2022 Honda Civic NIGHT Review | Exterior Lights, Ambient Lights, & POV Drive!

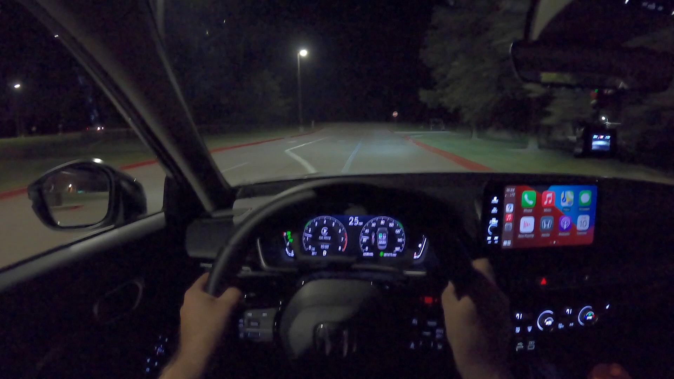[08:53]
And I'll give you my inputs and my thoughts on how well they do compared to some other cars too.
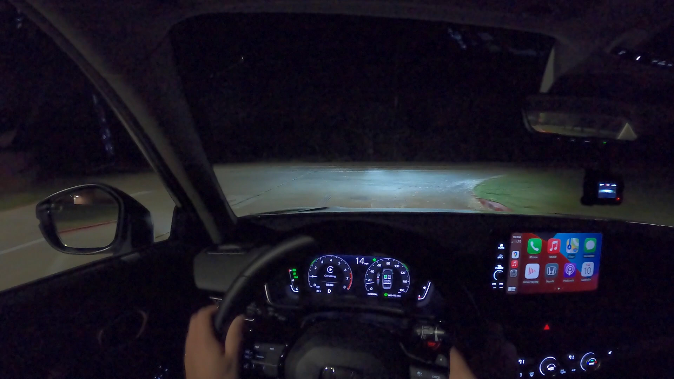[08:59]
We'll start with this point of view camera, and then we'll switch over to the other camera and get a closer look at the headlights on some dark roads.
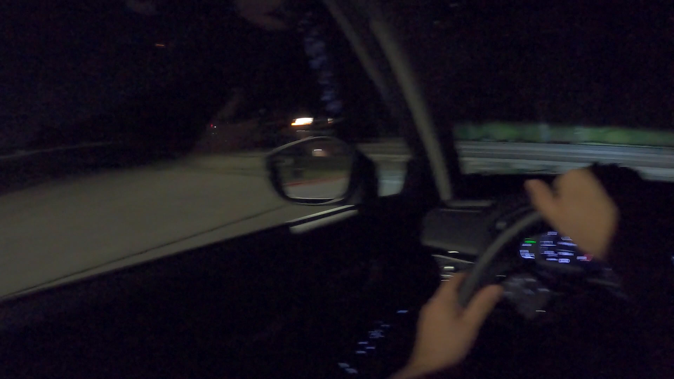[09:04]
I'll have the automatic high beams on to start with, and we'll kind of turn those off and on and just see how they do in responding to traffic and street lights too. If you want more driving impressions, especially a daytime drive,
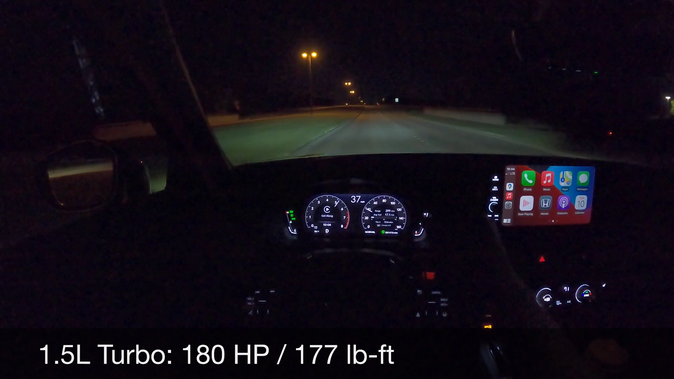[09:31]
And it is paired with the CVT. You've got a little bit of an interesting shift pattern, but it actually pulls pretty hard for being such a little engine. It's really not too bad.
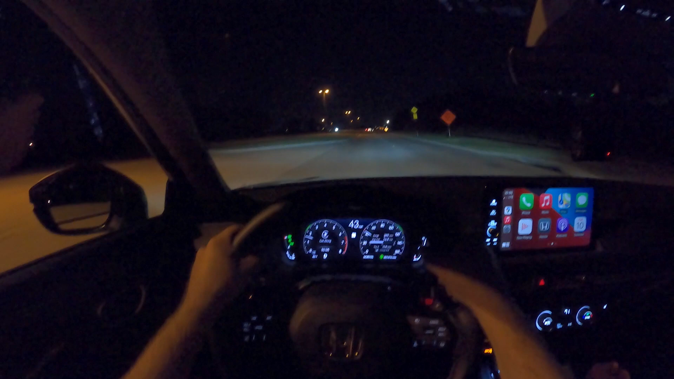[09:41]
Now I have the automatic high beams on. Currently the low beams are on, probably because we have vehicles in front of us, vehicle on the other side. So it's good to see that we haven't blinded anybody yet.
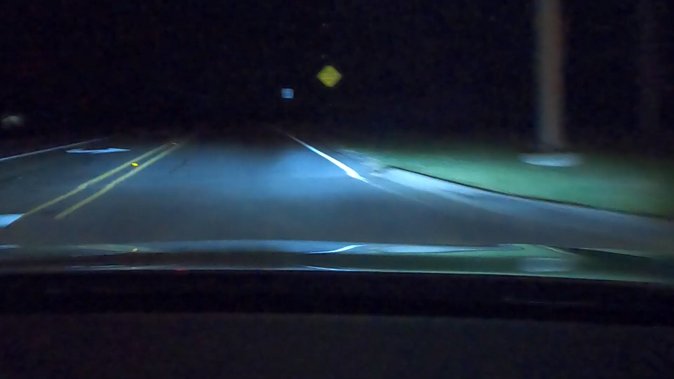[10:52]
So the low beams, oh, the high beams just kicked on. It's really bright right in front of me. And I can see pretty good off into the distance with those. Now I switch to the low beam so you can see the beam pattern. And as the car straightens out. Okay. So I can see good into the corner. We have this corner coming up. Like I said, these are not adaptive, so they don't move side to side like some, but this looks pretty good so far.